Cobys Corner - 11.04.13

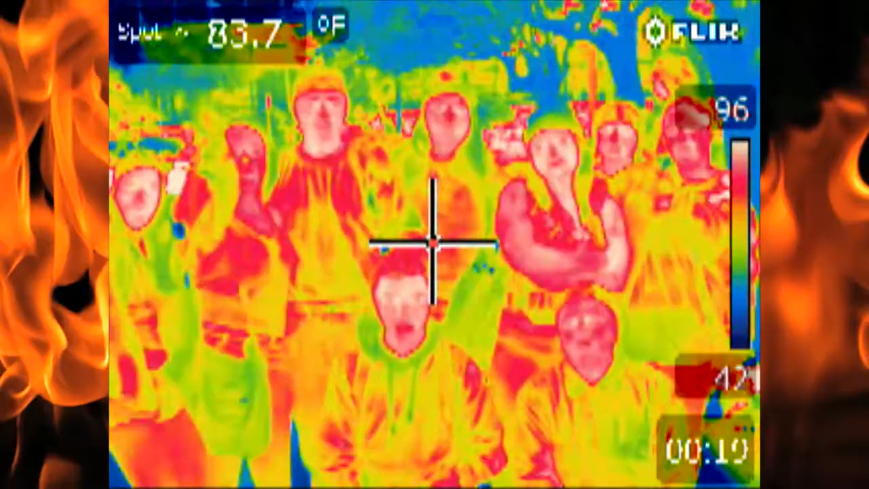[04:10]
On screen: spot 83.7°F
These people may think they're cool, but this camera shows otherwise.
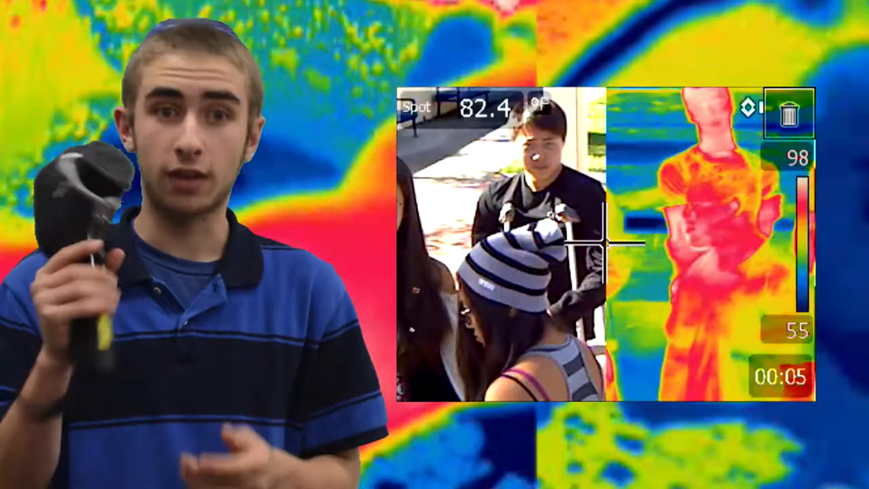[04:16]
On screen: spot 82.4°F
A whopping 93.6 degrees proves them wrong.